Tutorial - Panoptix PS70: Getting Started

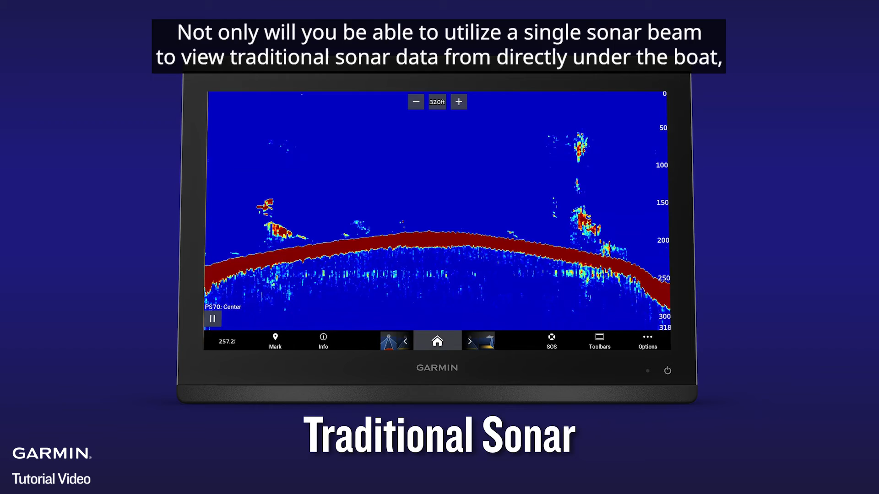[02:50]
but the PS70 gives you a three-way traditional sonar split that also provides returns from the port and starboard sides as well.
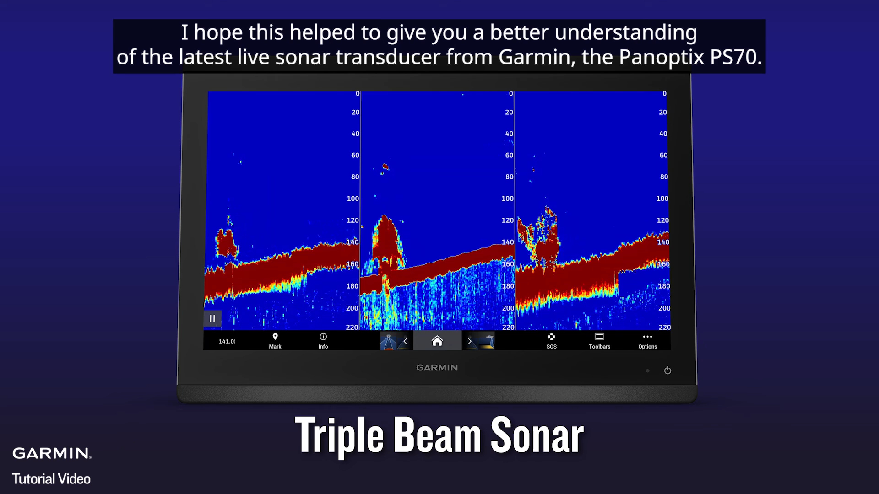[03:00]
I hope this helped to give you a better understanding of the latest live sonar transducer from Garmin, the Panoptix PS70.